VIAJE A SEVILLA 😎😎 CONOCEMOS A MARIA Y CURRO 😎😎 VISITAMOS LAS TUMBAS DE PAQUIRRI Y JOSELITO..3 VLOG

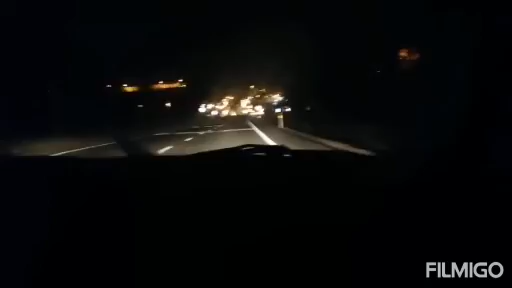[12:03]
Bueno, Rinconero, estamos llegando a Alcalá ya otra vez, Alcalá de Guadaira. Vamos a pasar por el puente del dragón de noche. Os lo enseñaremos de día. Ahí arriba está mi castillo. Y aquí está el dragón. Mirad. Mira, qué chulo. Para que lo veáis de noche.
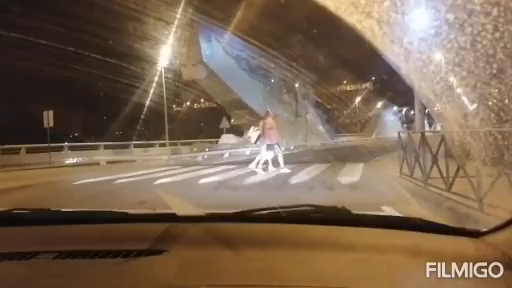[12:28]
Y os lo pondremos mañana o pasado, intentaremos venir para que lo veáis de día. Mirad qué dragón.